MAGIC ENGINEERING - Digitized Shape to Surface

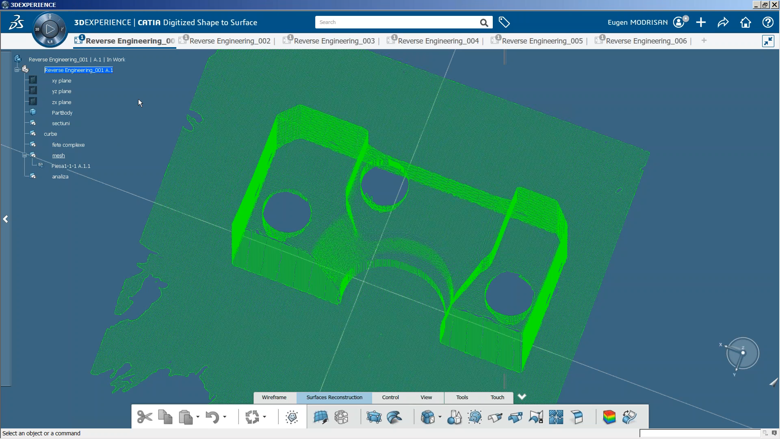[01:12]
versiunea L2017X, în care se salivează baza de date. Prin reverse engineering se poate obține un model 3D,
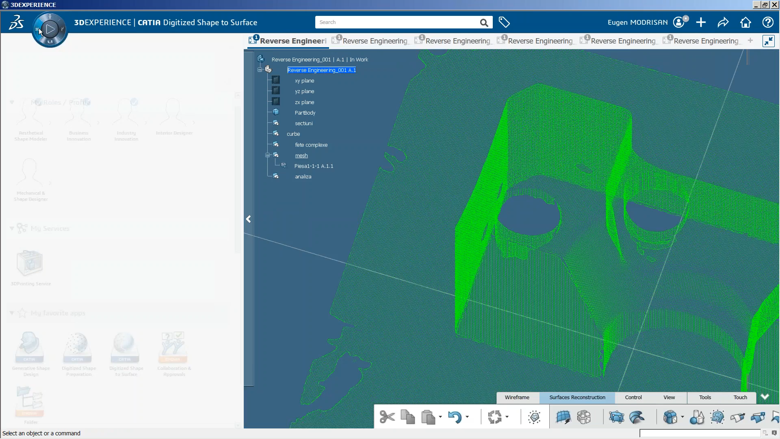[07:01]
deci click pe Plus, peste cetuța de la Impulse, Digitization File, și puteți vedea aici toate formatele pe care le pot importa.
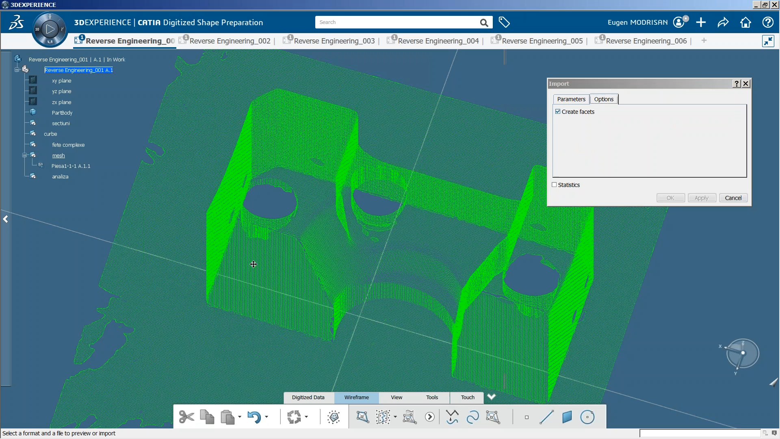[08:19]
mesh-ul în catia este discretizat în elemente triunghiulare,
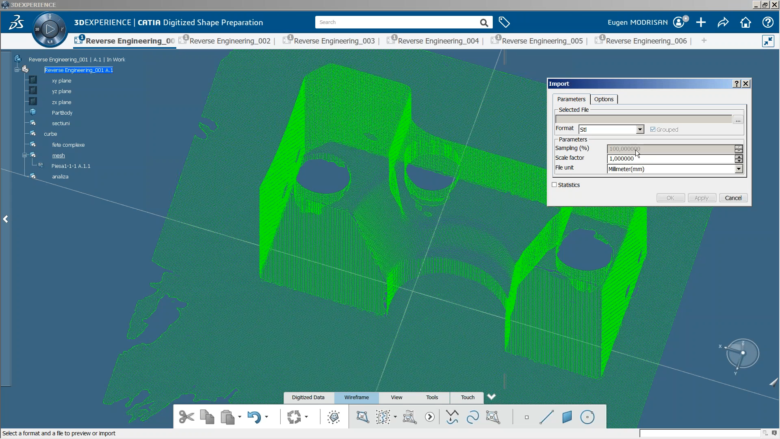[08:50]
Dar chiar dacă nu am această posibilitate de a filtra norul de puncte pentru formatul setele, nu este o problemă pentru că pot folosi comanda filter din digitized data.
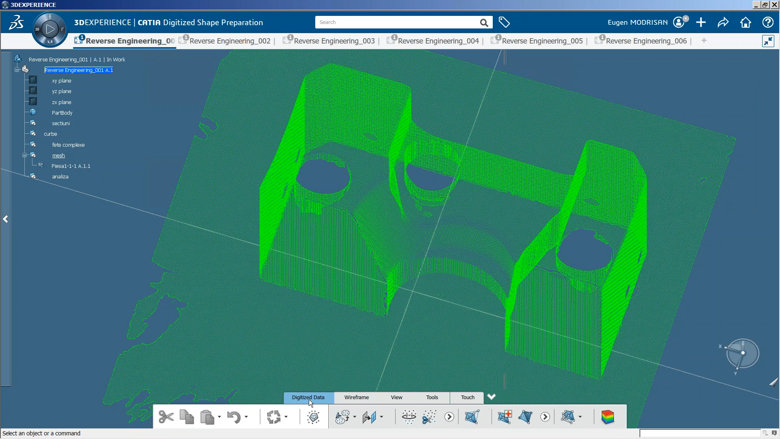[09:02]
cu această comanda am posibilitatea să reduc punctele în mod uniform, dacă mă aflu pe homogenius, sau
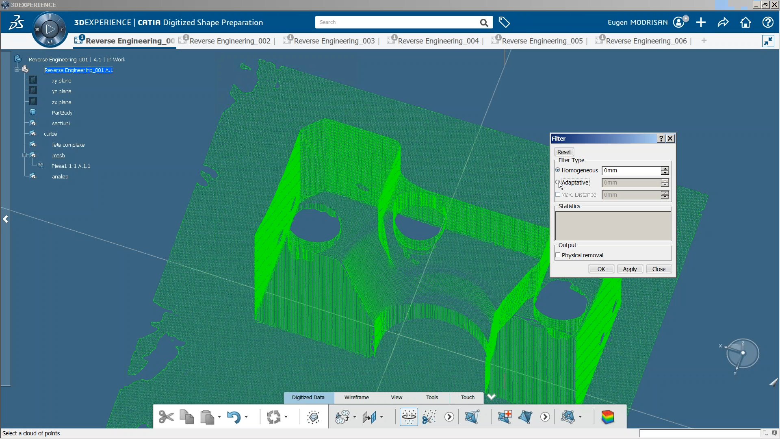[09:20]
pot să concentrez punctele de-a lungul razelor.
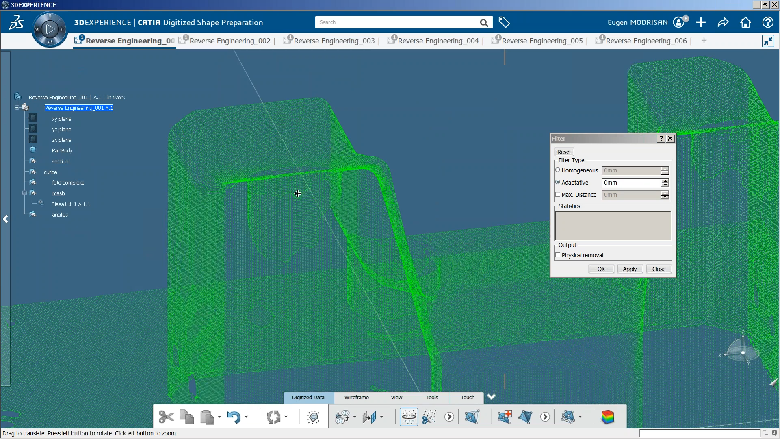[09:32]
Cu acest adaptiv. Dacă dau click pe homogenius și click pe norul de puncte,
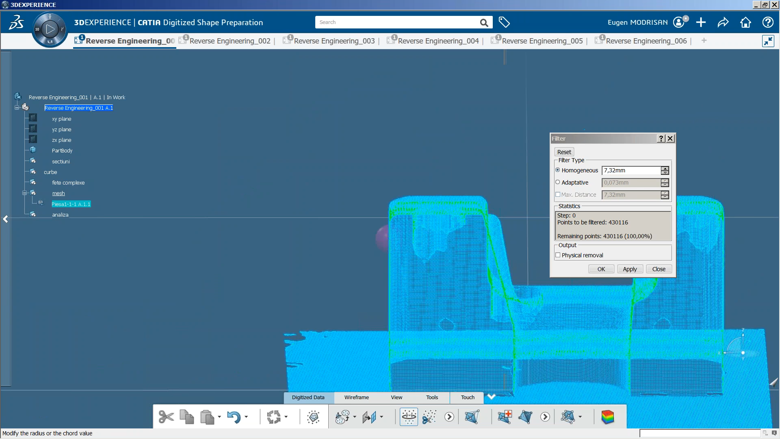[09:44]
se afișează această sferă care se află într-un punct din norul de puncte și are această rază.
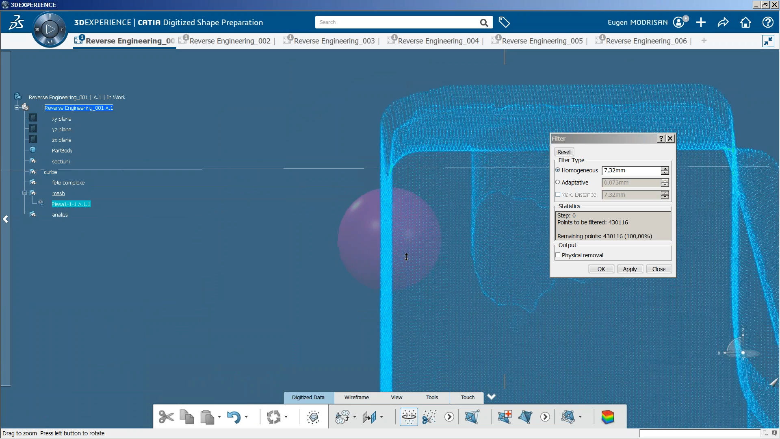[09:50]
Mai departe, după ply, se vor șterge
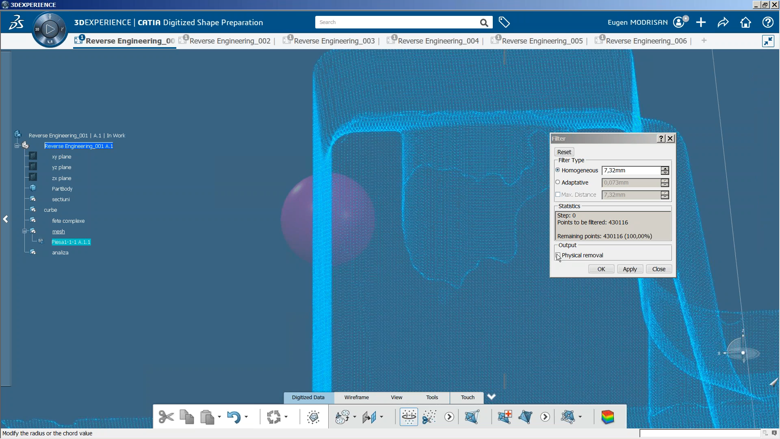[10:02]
sau se vor șterge dacă am bifat physical removal sau se vor ascunde punctele dacă nu este bifată această opțiune, se vor ascunde toate punctele din interiorul sferei, apoi sfera se va muta în alt punct, se vor șterge punctele din nou
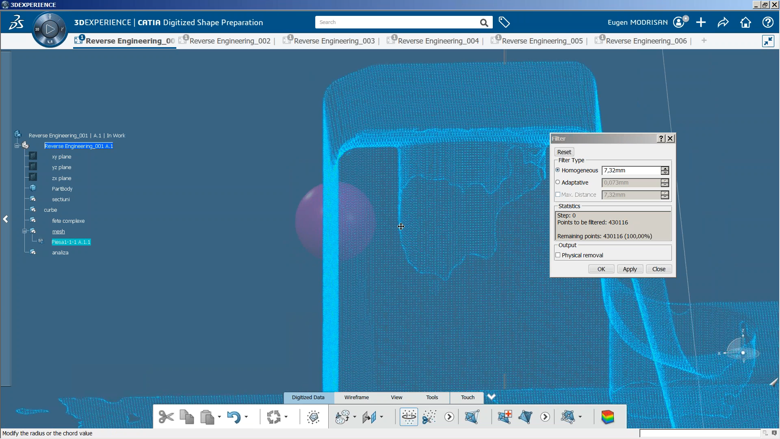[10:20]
și se va repeta procesul până când vor fi parcurs toate punctele din acest nor de puncte.
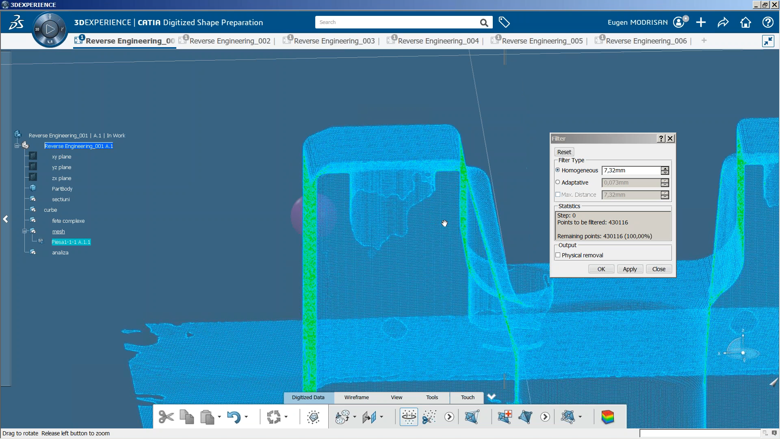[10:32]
Eu o să specific o valoare mai mică, de exemplu 2 mm,
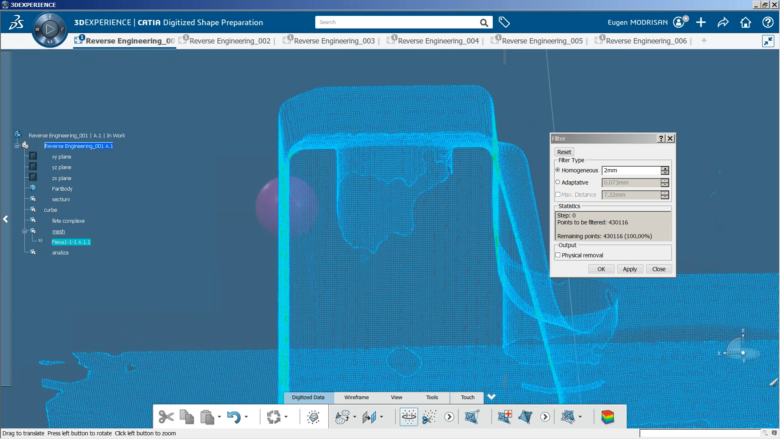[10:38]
apply și vedeți că am redus uniform acest nor de puncte.
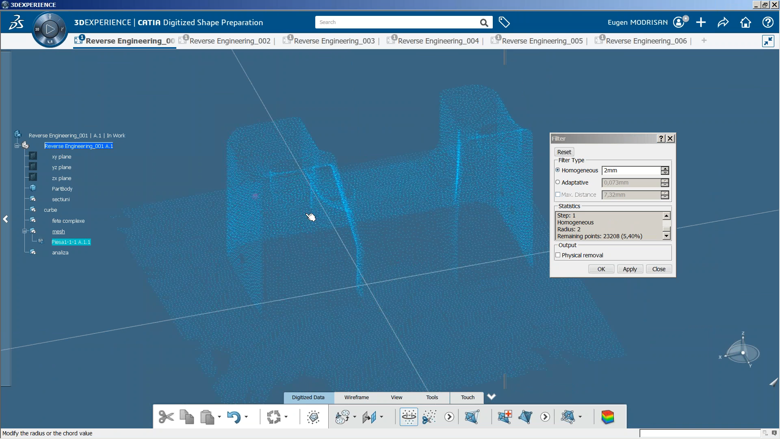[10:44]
pentru că nu am dat physical removal pot să revin la stare înțeală anul de puncte cu
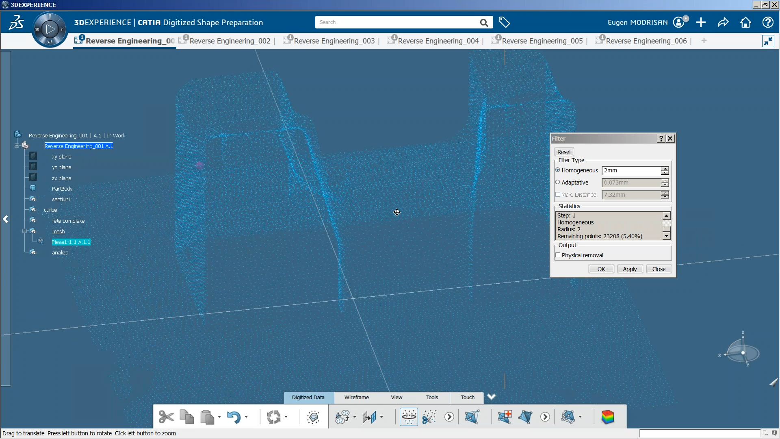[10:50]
acest reset și o să merg pe adaptive,
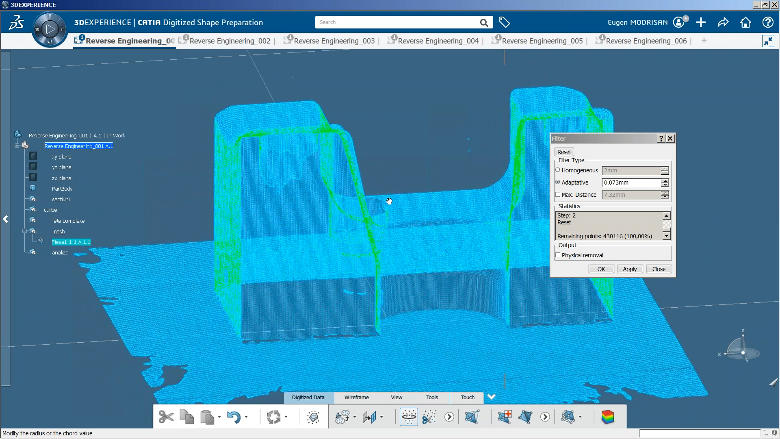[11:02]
o să folosesc o valoare mai mică și observați că punctele sunt mai concentrate de-a lungul razelor, de-a lungul racordărilor
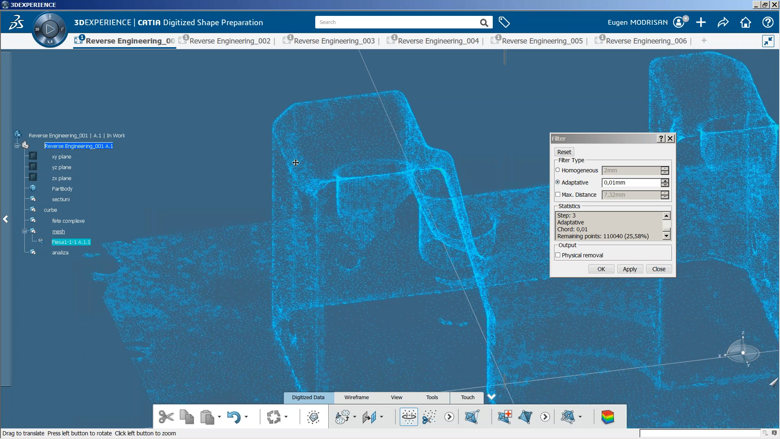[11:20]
și că nu sunt distribuite uniform în zonele plane. Și nu sunt distribuite uniform pentru că nici în norul de puncte inițial nu au fost distribuite uniform, dar am posibilitatea de a le uniformiza dacă dau click pe
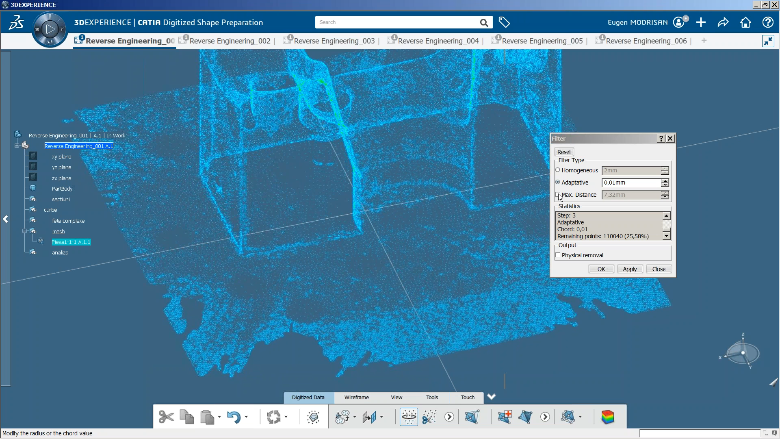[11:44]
acest maximum distance și vedeți că din nou a apărut această sferă, dar de această dată se vor păstra toate punctele din interiorul ei. O să o fac mai mică.
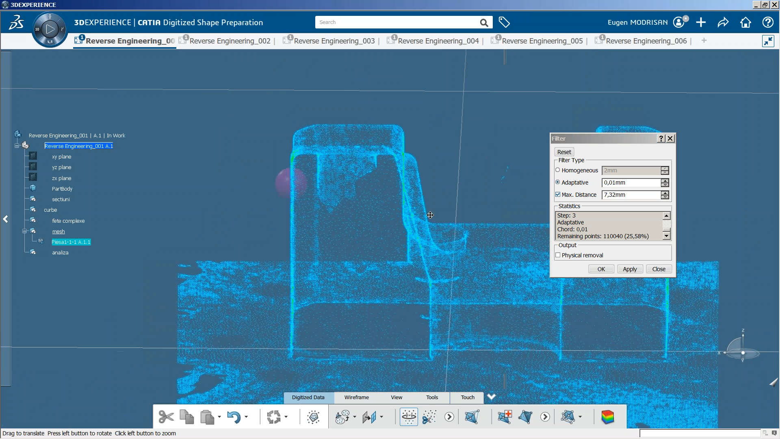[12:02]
un milimetru un milimetru apply și vedeți că am putut să uniformizez punctele în zonele plane. Îi dau un ok. se pot importa și mai mulți nori de puncte care pot fi aliniați între ei cu aceste comenzi